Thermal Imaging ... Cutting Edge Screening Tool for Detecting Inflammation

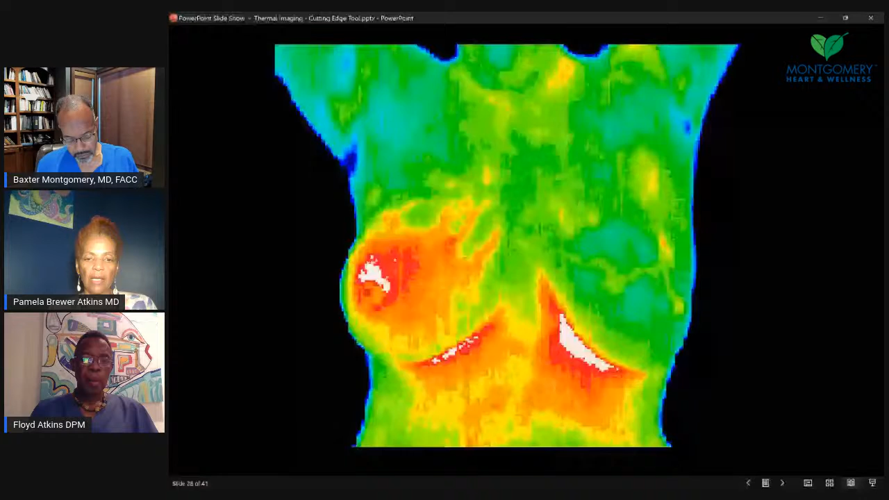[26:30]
And, uh, and, uh, but it shows up on thermography quite, uh, significantly. So that is inflammatory breast cancer, what it looks like. And, um, this is just showing, um, a person that had initial thermography and they had some warm asymmetry on this right side.
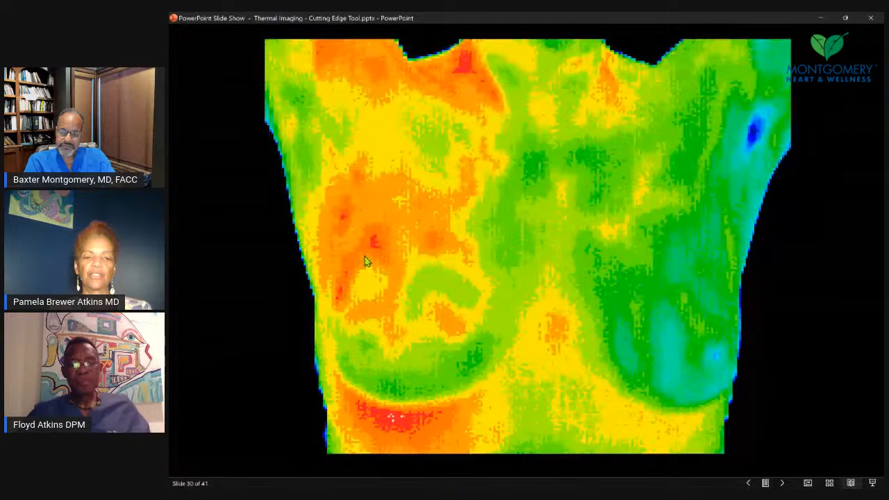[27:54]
decreasing body fat and infrared sauna and sweating, all these things can help. You're right. And so there's a lot we can do. Yeah. And this person, um, this person was suspicious for breast cancer. When you see kind of a donut and it's not as hot in the center, you know, that's, uh, more very suspicious.
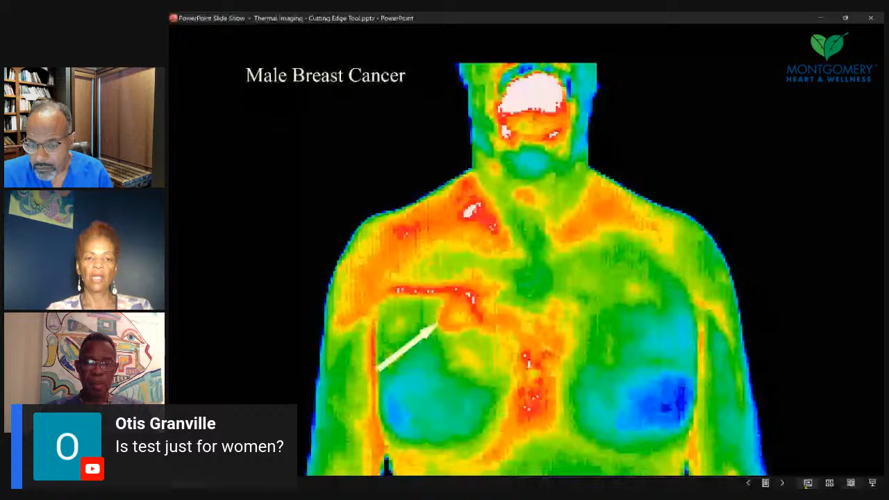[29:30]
And so we need to be aware of that. And we look, we look at, um, um, asymmetrical, um, asymmetrical vascular patterns, warmth, and you see a little loop or donut here and this vascular pattern feeding it. So this is, um, male breast cancer. I think, you know, as we say, those detoxification measures and sweating and infrared and the diet, plant-based diet without meat, reduce, reduce or take away the meat and,
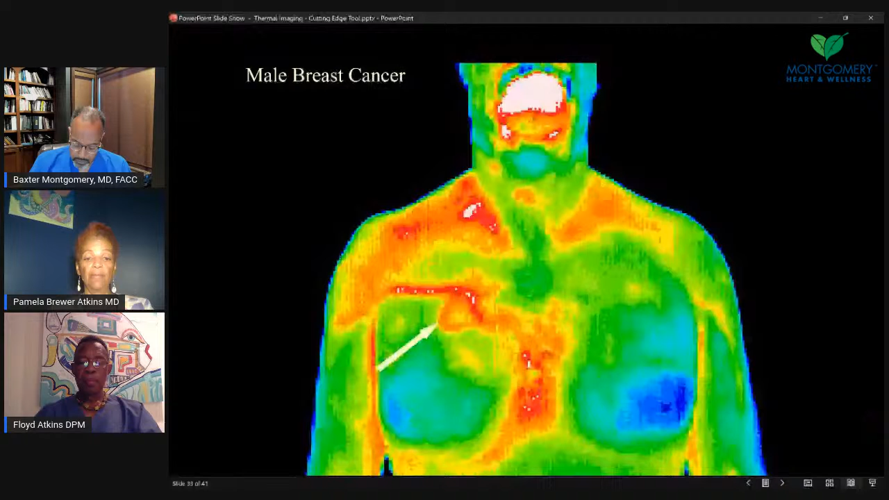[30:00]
and, uh, definitely with, uh, pesticides and, um, xenoestrogens and things like that can be helpful for men and women. So, um, so, you know, prevention of breast health.